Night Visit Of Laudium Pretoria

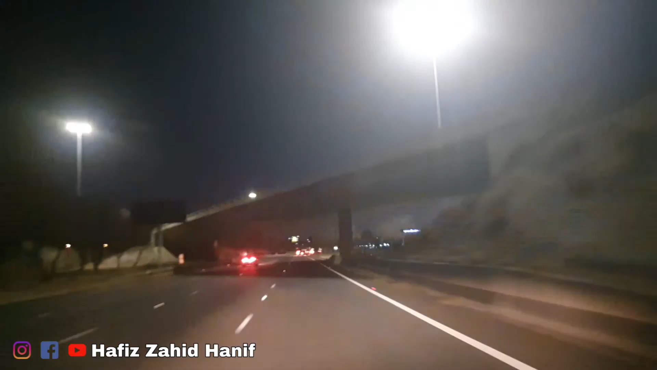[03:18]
جی پریٹوریا میں جب داخل ہوں تو مین انٹرنس کے
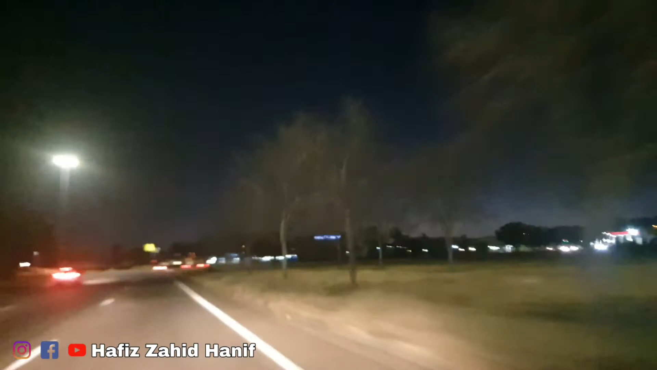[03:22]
پاس رائٹ سائڈ پہ بہت ہی خوبصورت جو ہے کافی سارے پول لگے ہوئے ہیں جن پر ساؤتھ افریقن فلیگز ہیں, اور لیفٹ سائڈ پر میک ڈونلڈز اور کے ایف سی آتے ہیں.
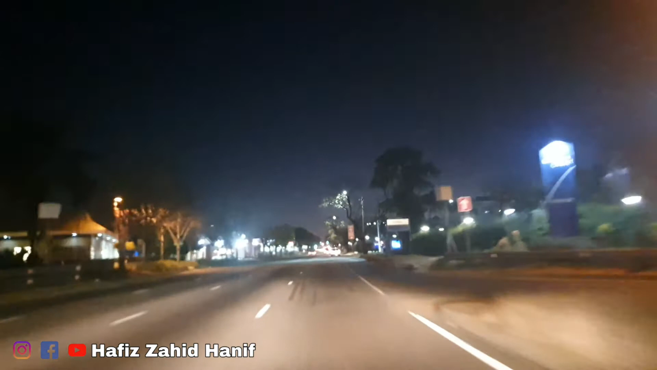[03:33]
تو ویورز ابھی ہم مین سٹی جو ہے ڈاؤن ٹاؤن پریٹوریا وہاں سے گزر رہے ہیں. یہ دیکھیں آپ کو دونوں سائڈز پہ شو رومز, اور یہ جو مین سٹریٹ ہے پریٹوریا کی, جب آپ ویٹ بینک سے ٹاؤن میں داخل ہوتے ہیں تو اسی پر ہی مختلف ممالک کی امبیسیز جو ہیں ہائی کمیشنز وہ آتے ہیں.
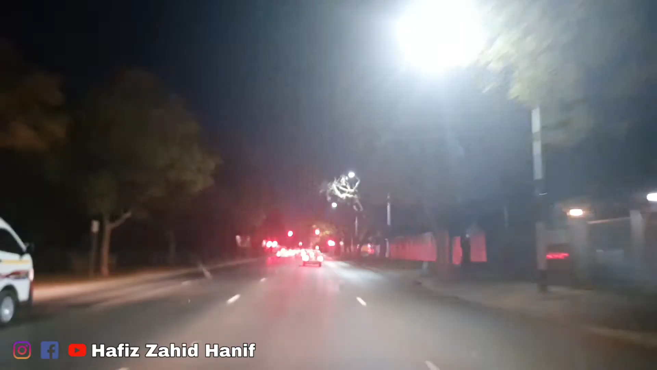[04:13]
چائنیز امبیسی اسی روڈ پہ ہی آتی ہے. جی یہ پریٹوریا مین سٹی کی بلڈنگز آپ دیکھ سکتے ہیں, ہلکی ہلکی سی ان کی لائٹس جل رہی ہیں.
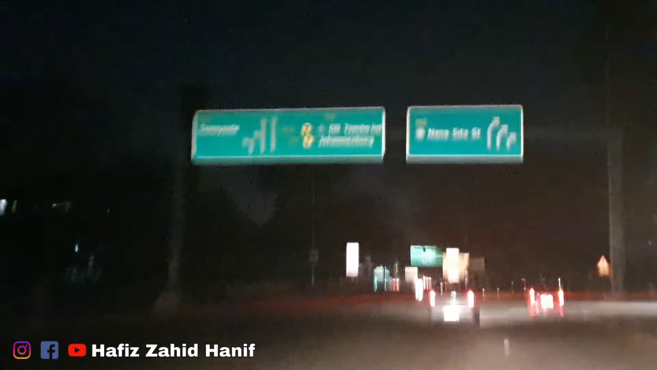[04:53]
جی یہ ہے ہے جی انٹرنس آف لوڈیم. ابھی ہم لوڈیم میں انٹر ہو رہے ہیں انشاءاللہ. تھوڑا بہت یہاں سے سامان بائے کریں گے, کھانا کھائیں گے اور گھر کو واپس لوٹ جائیں گے.
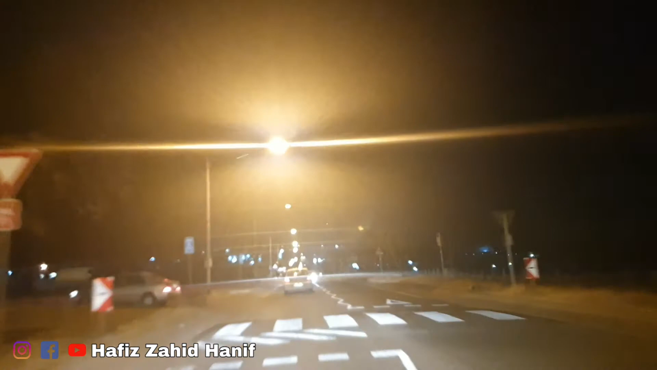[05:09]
اولالا,
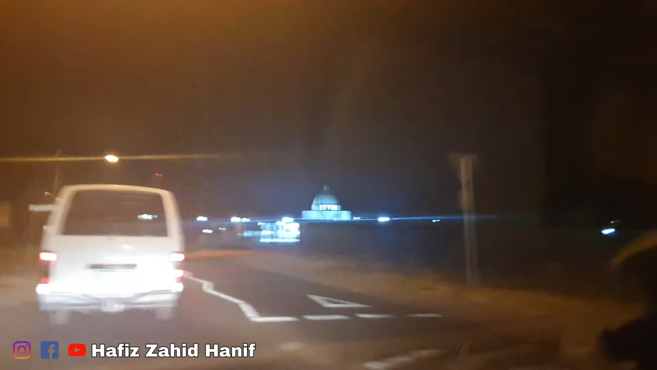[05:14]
یہ دیکھیں جی لوڈیم انٹرنس پہ ماشاءاللہ کتنی خوبصورت مسجد بنی ہے, بالکل نئی.
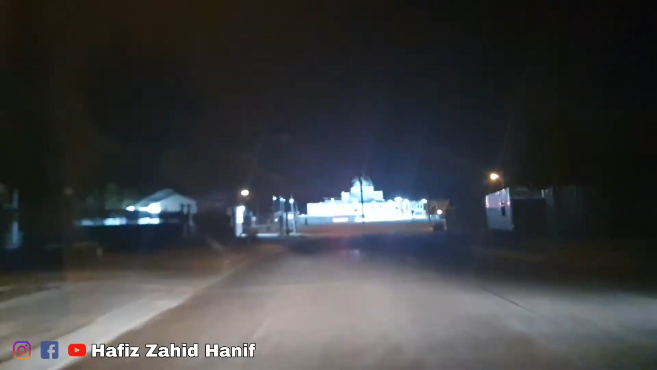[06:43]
اور کھانا وغیرہ بھی کھا لیا ہے, کچھ ہلا گلا بھی کیا ہے اور ابھی جا رہے ہیں واپس. یہ دیکھیں اللہ کریم کا خوبصورت گھر, لوڈیم سے جب باہر نکلیں تو کتنا خوبصورت لگتا ہے.
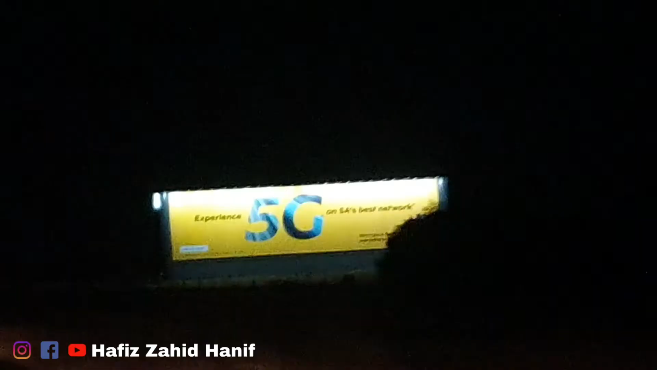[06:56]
اچھا جی پریٹوریا سے جب باہر نکلیں وڈ
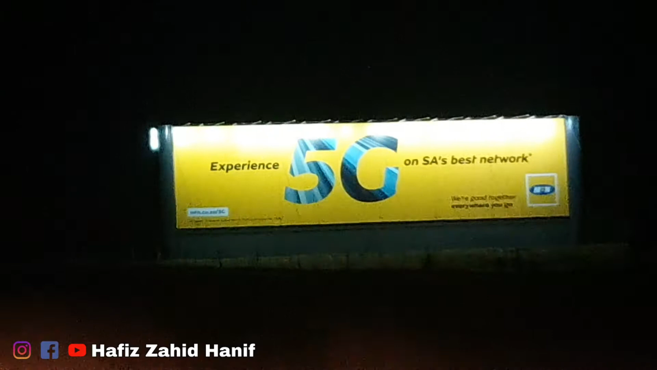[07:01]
بینک کی طرف تو یہ ایم ٹی این والوں نے لکھا ہوا ہے ایکسپیرینس 5G آن ایس ایز بیسٹ نیٹ ورک. ایم ٹی این 5G لا رہا ہے جی ساؤتھ افریقہ میں.
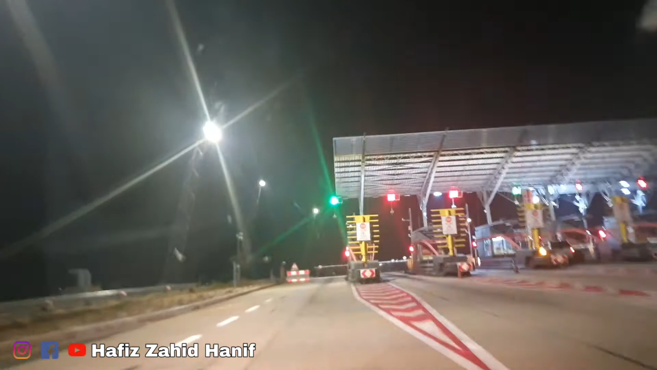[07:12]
اگین ڈائمنڈ ہل پلازا گوئنگ بیک ہوم.